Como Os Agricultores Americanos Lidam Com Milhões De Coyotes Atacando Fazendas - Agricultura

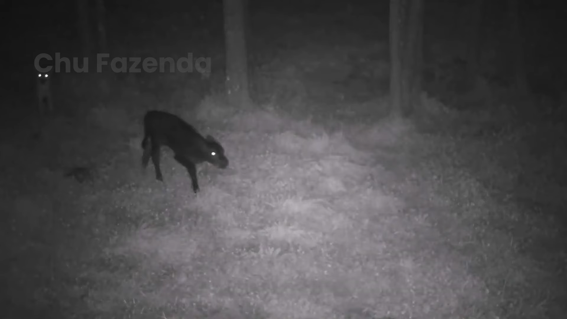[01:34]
Os hábitos alimentares do coiote são muito diversos. Eles podem comer de tudo, desde animais grandes, como veados e ovelhas,
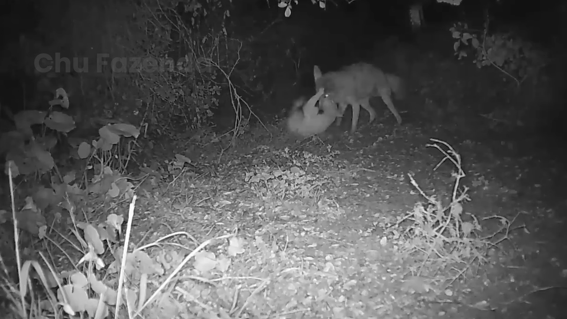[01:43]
até animais menores, como coelhos, ratos e pássaros.
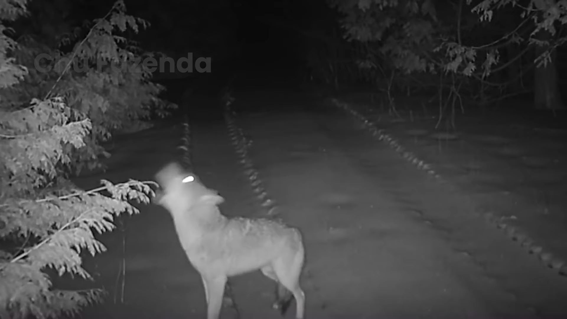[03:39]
Da mesma forma, em terras agrícolas, as câmeras também registram regularmente o aparecimento do coiote.
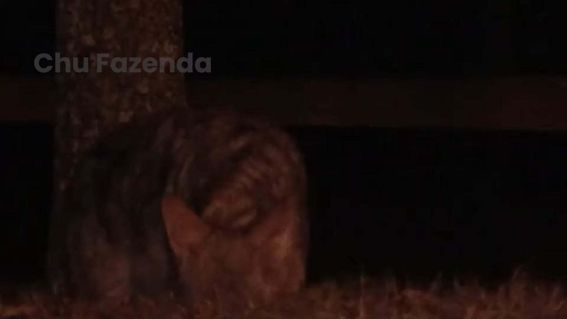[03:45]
O inverno será a época em que os coiotes ficarão sem comida.
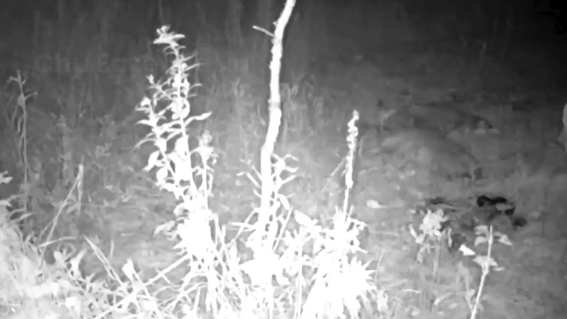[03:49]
Por isso, eles precisam reservar alimentos do outono e as fazendas de gado são o destino ideal.
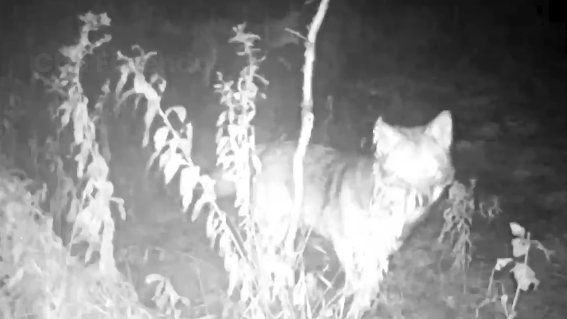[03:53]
Este coiote andou à espreita durante dias, perguntando se se conseguiria alcançar o rebanho.
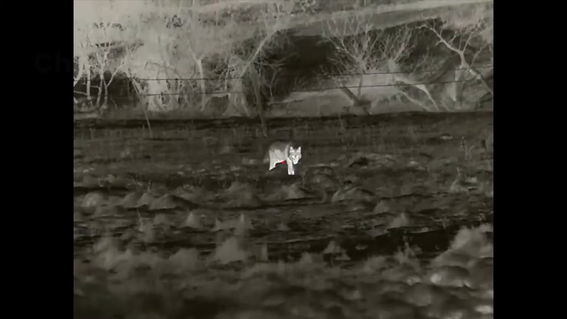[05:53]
Veja bem, pela mira da arma, tudo ainda está muito claro, ajudando os caçadores a identificar e acertar facilmente o alvo.
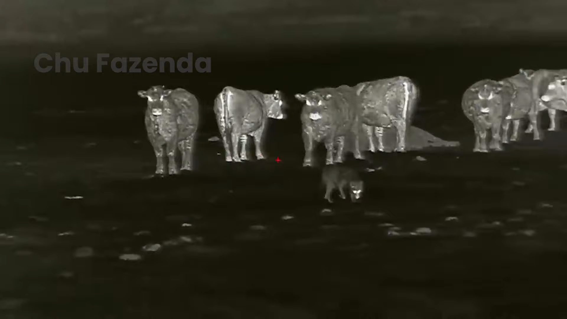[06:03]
Este é um rebanho de coiotes caçadores noturnos. Enquanto despedaçavam suas presas, eles foram baleados por fazendeiros.
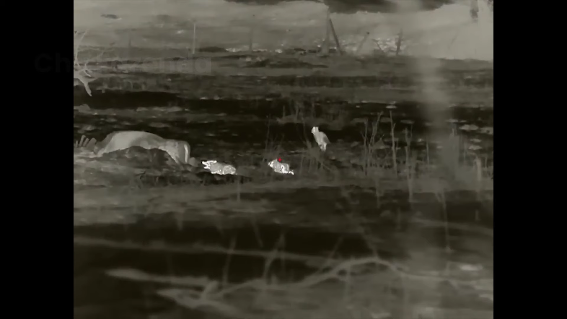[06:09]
O coiote foi morto próximo a rolos de palha seca.